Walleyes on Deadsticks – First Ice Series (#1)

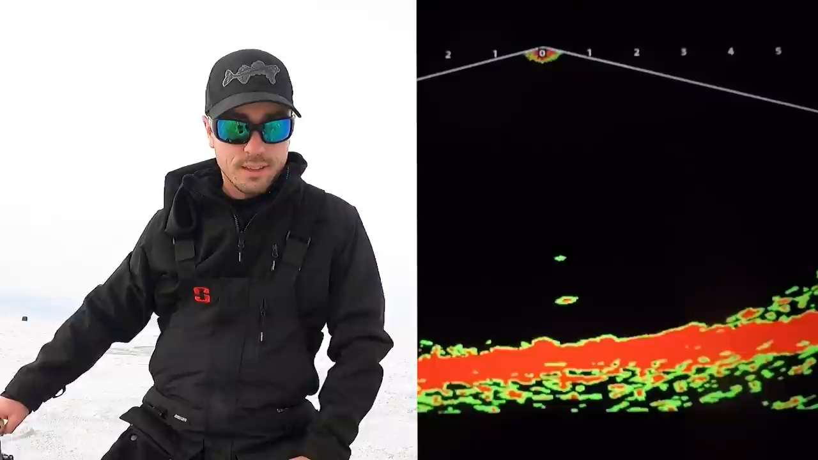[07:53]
that right there was actually the first walleye that i have marked right here on my graft
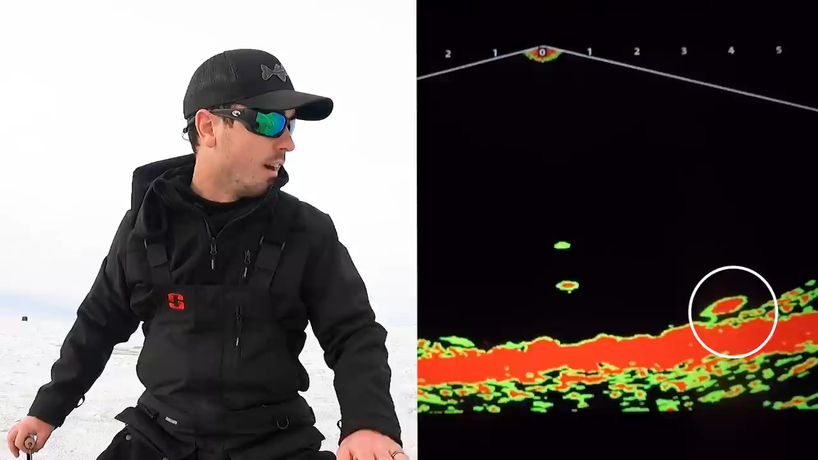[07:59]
um we've caught a couple fish so far on dead sticks but the jigging has not been the deal yet
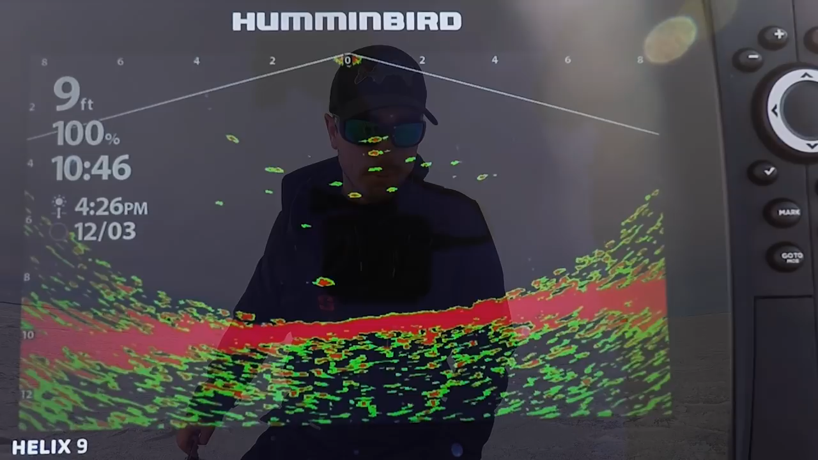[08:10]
On screen: depth 9 ft
which is kind of unfortunate because i wanted to play with this new mega live unit a little bit more dial it in see some fish and uh just kind of play with it but unfortunately i've not been